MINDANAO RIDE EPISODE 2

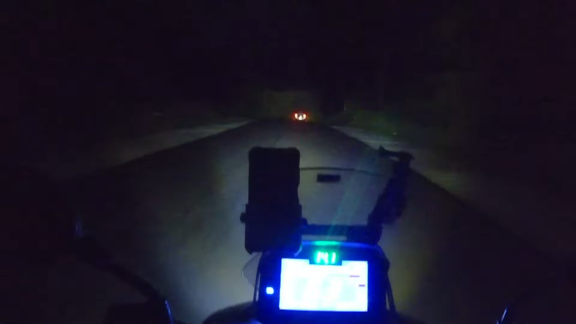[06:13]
So susundan lang natin sila. Time check 7:14. Walang makabahay-bahay po dito, guys. Ayun oh, apat sila, lima. Limang sasakyan, tapos meron pang sa likod ako. Meron pa sa likod ko eh. Walang kabahay-bahay dito, ang dilim dito, guys. Summer na tayo, guys.
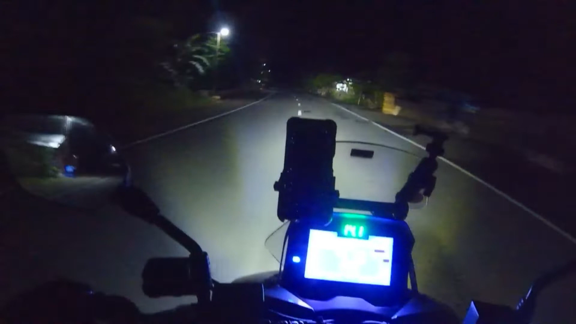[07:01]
Patakloban, napakalayo pa yung Takloban. So, hanggang ano tayo? Hanggang Katbalogan. After nito, Katbalogan eh. Doon tayo maghahanap ng matutulugan. Okay, meron daw dun eh. Marami daw. Gano'ng kalayo ang Katbalogan mula dito? 19 kilometers, guys.
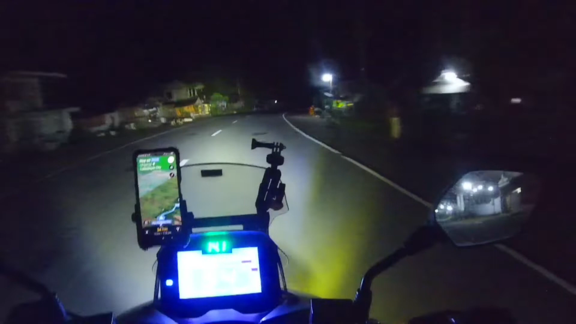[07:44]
Kaya naman, kaso delikado. Hindi ko kabisado yung lugar din gabi. Umaga yan, pwede. Pwede natin bakpakin yan. So delikado. It's 10, magti-10 na. At meron pa tayong 250 kilometers. So bukas, madaling araw natin titirahin. Alas 3. O, tingnan nyo. Wala nang katao-tao, guys.
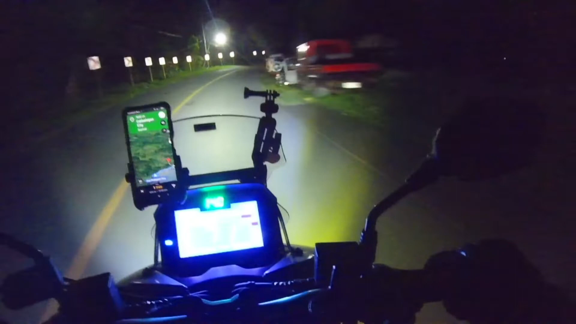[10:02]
terhubung. King to the max, tricycle, gitna, may kasalubong, walang ilaw, may aso. Katbalogan na, bilisan nyo. Ito na, katbalogan na to. 600 meters. Ito ang daan papuntang Tacloban.
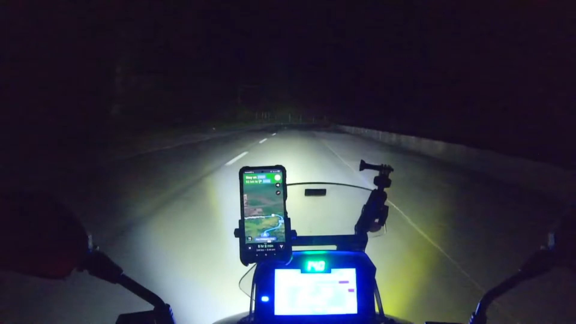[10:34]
Napakadilim. Time check. 12:42 ng madaling araw. Walang katao-tao, men. Wala na pala tayong gas.
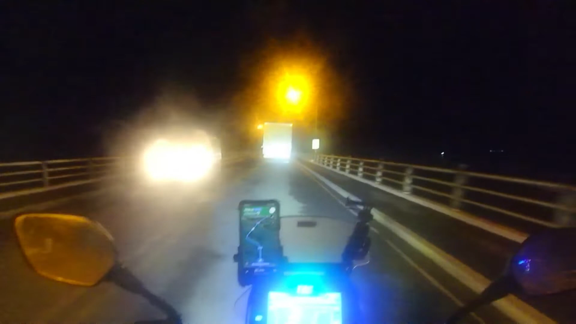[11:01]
Welcome to San Juan Nico Bridge. Maggabi lang natin na ano, nadaanan. Time check 3 a.m. in the morning. San Juan Nico Bridge, so panis. San Juan Nico yan. Galing galing. Oh, galing galing.
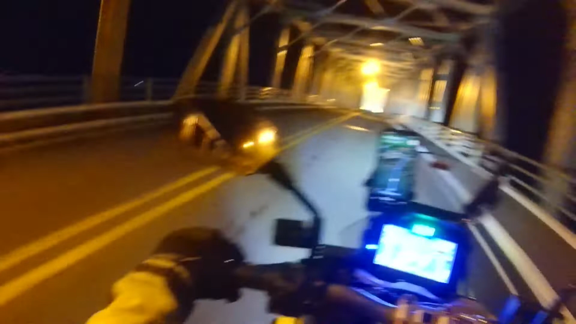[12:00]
This is the San Juan Nico Bridge. 3 a.m.